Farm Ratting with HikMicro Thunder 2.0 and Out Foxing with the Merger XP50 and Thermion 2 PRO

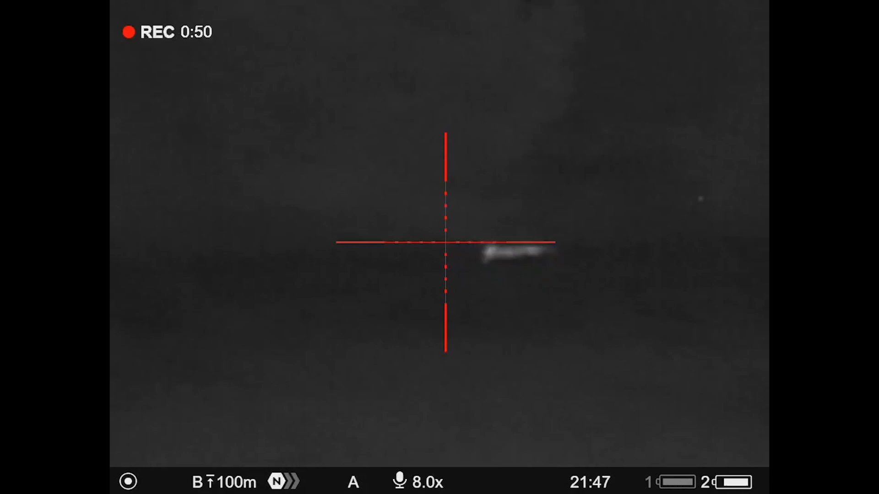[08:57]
So I've spun right to the left, which is why it's a very short clip with the X,
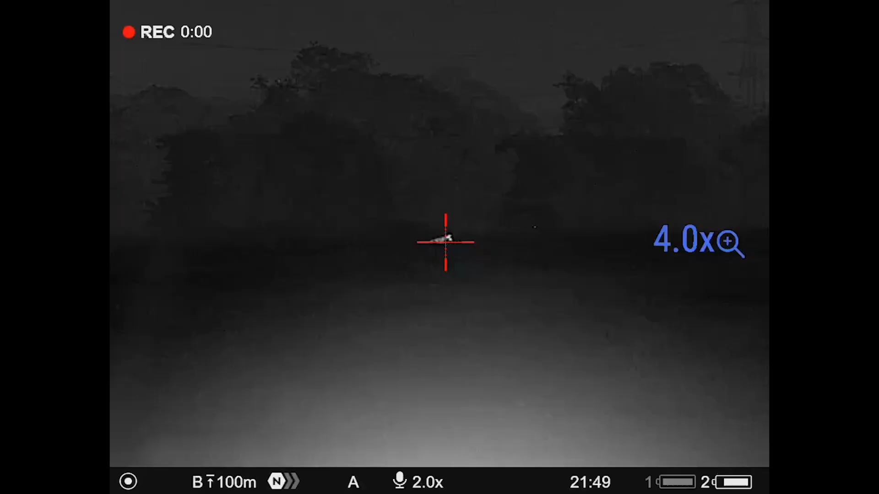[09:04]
with the Thermion because literally I've spun, I've seen it, it's broadsided for me and obviously I've just fired two shots in the last, within the last 40 seconds.